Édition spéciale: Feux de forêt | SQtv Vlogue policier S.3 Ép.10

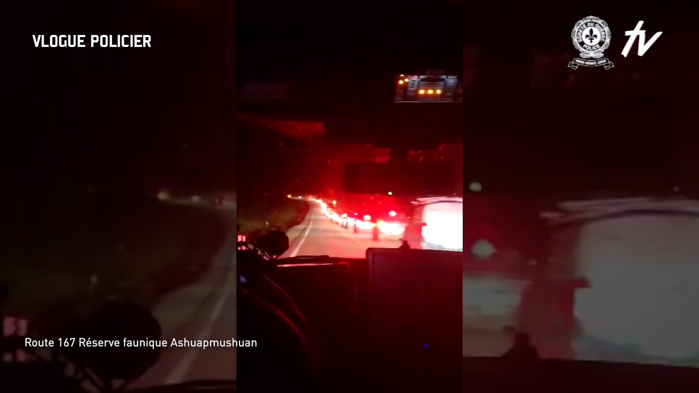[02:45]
Vous êtes dans une autopatrouille de la Sûreté du Québec lors de l'évacuation de Chibougamau. Faire évacuer les gens, là, c'est pas une mince tâche.